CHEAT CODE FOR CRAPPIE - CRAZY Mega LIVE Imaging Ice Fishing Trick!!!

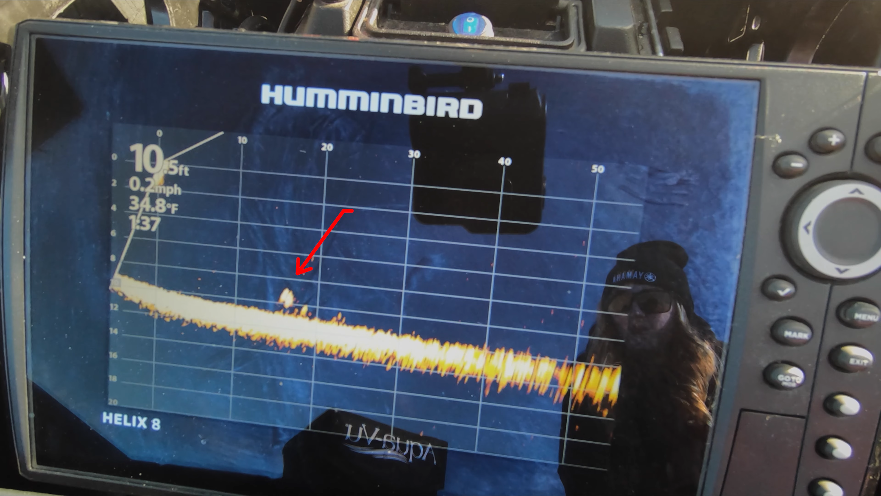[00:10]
On screen: water 34.8°F, speed 0.2 mph
Ooh, those are some good ones. Oh, I'm putting my thing down right now.
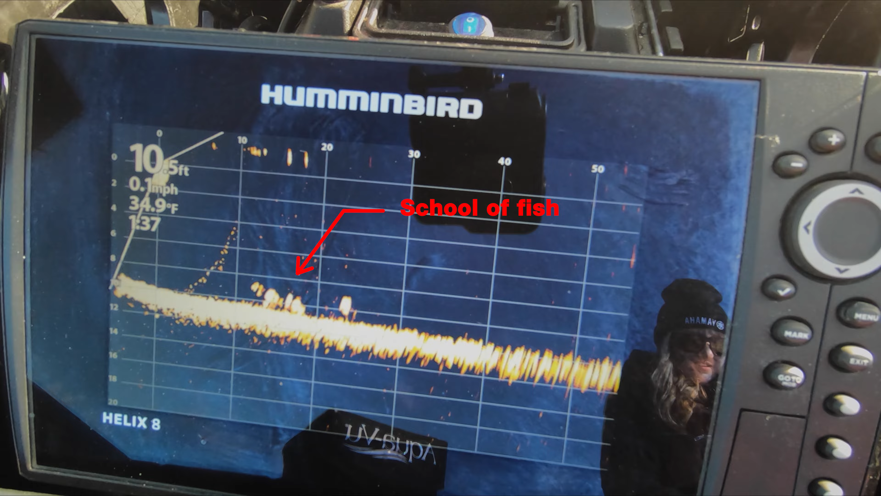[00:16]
On screen: depth 10.5 ft, water 34.9°F, speed 0.1 mph
Oh, they're really good marks. Come on, come see my bait.
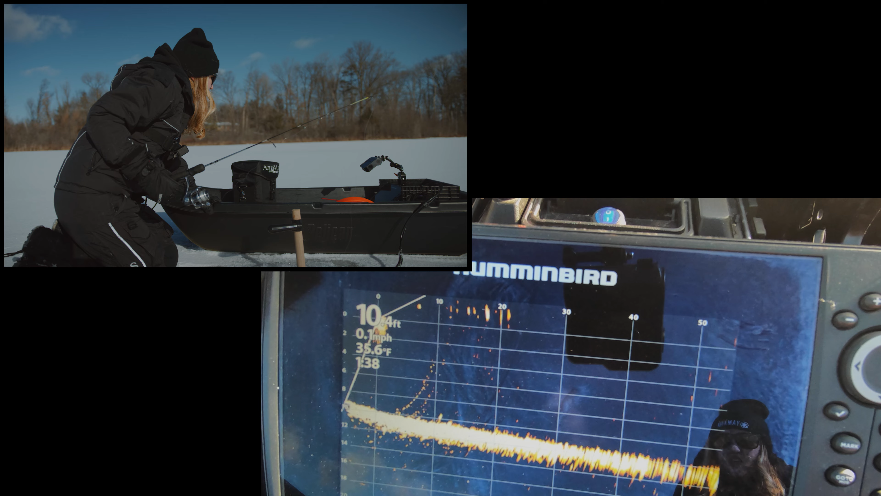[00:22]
What way are they? That way? Oh, look at that, big school. 20 feet that way.
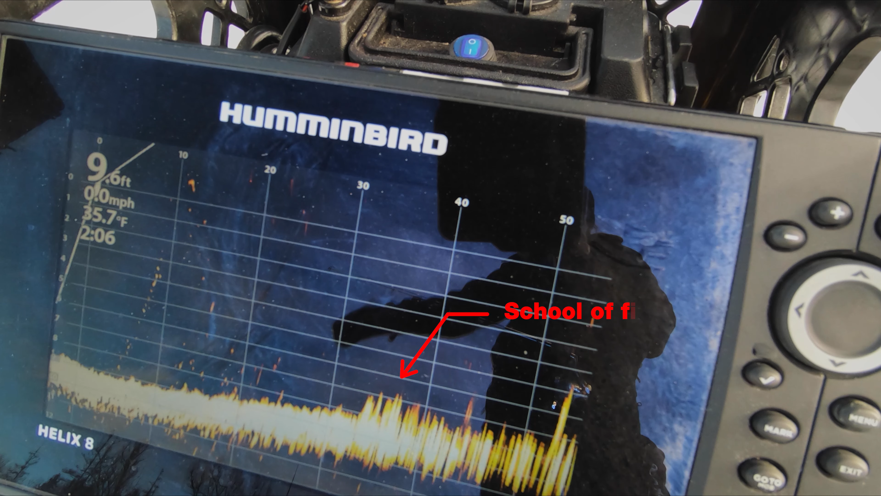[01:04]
On screen: water 35.7°F, speed 0.0 mph
Yeah, go around and chase them towards me. All right, guys, there's a big giant school of fish that keeps them moving around because they're super spooky. So Dad is gonna chase them towards my hole. So they're in the direction that Mega Live, the transducer, is pointing. So now he's going to try and scare them towards me. That way. Okay, now come this way.
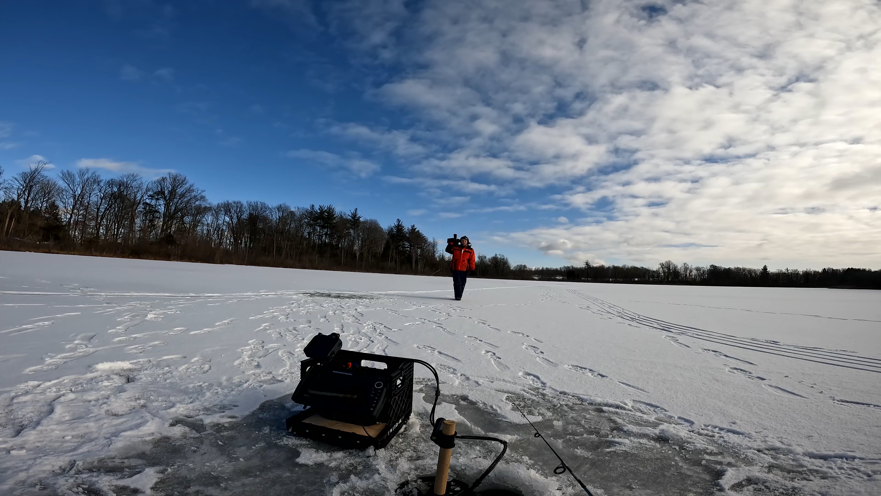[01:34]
Oh, they're coming this way.
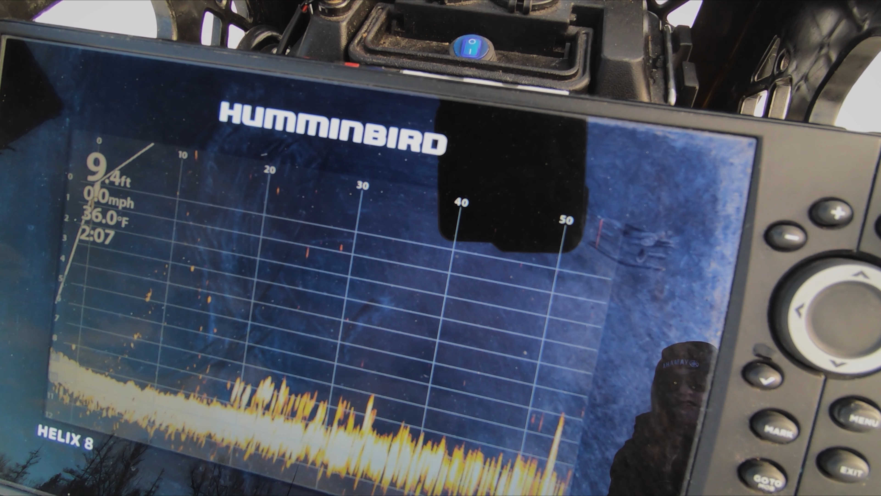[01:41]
On screen: depth 9.4 ft, water 36.0°F
Keep coming. Go that way. Okay, now come. Now, that way more.
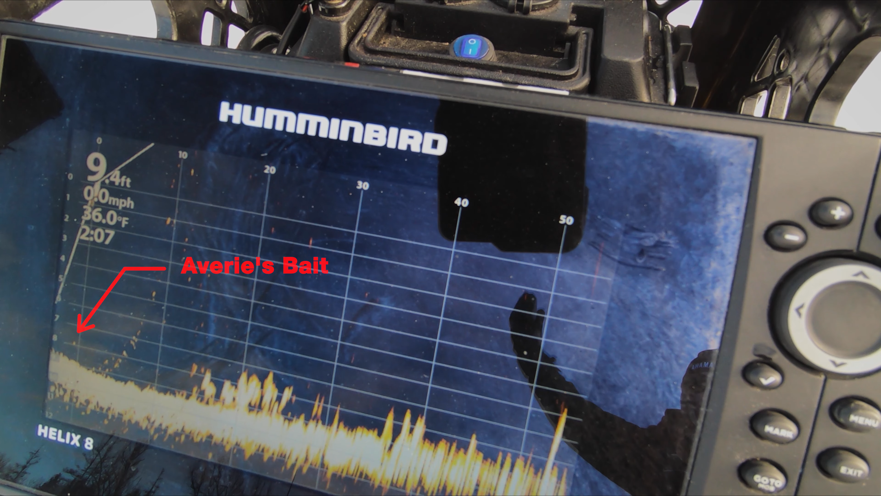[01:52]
On screen: depth 9.4 ft, water 36.0°F
Okay, now come. They're about 10 feet away from me. Okay, stop moving.
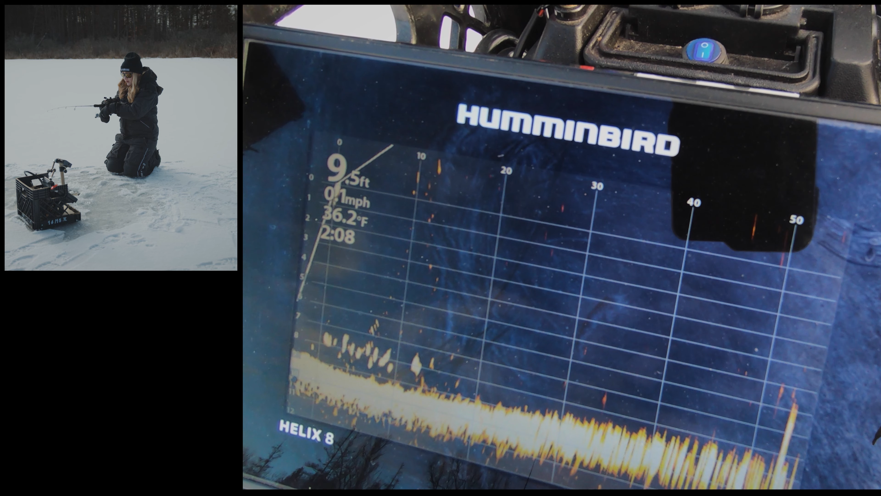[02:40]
On screen: water 36.2°F
Got him. No, it popped out. Oh, they're right below me now.
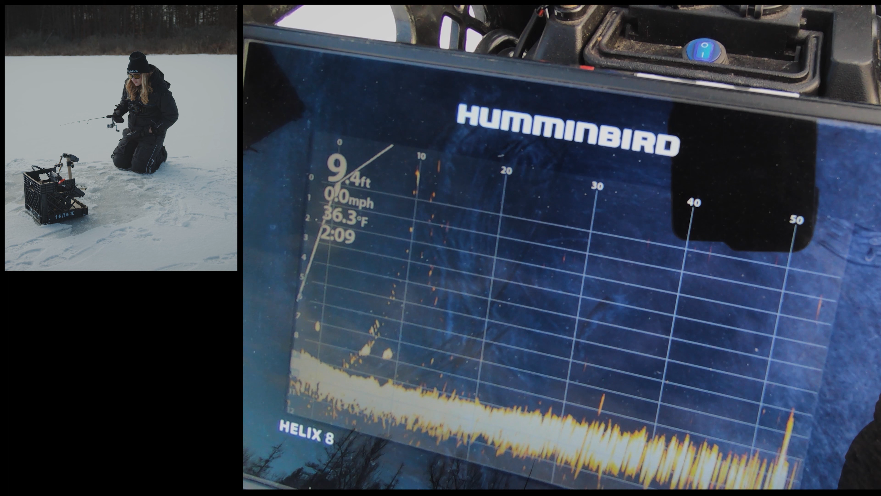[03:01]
On screen: depth 9.4 ft, water 36.3°F, speed 0.0 mph
Got him. Let's go. We got what we were chasing.